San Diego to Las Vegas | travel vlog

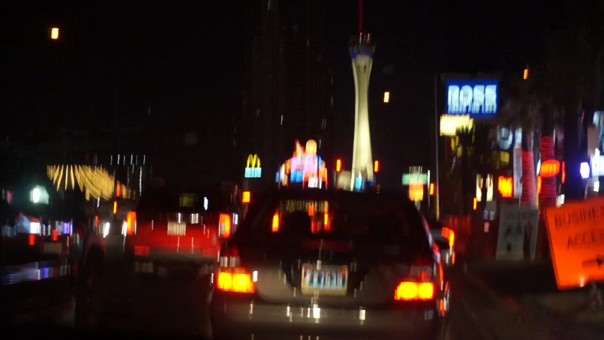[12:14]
So, Circus Circus is all the way over there. We're actually really far from it still. And we've been driving along the Strip now for like the past, I don't know, 10 minutes or so, or more.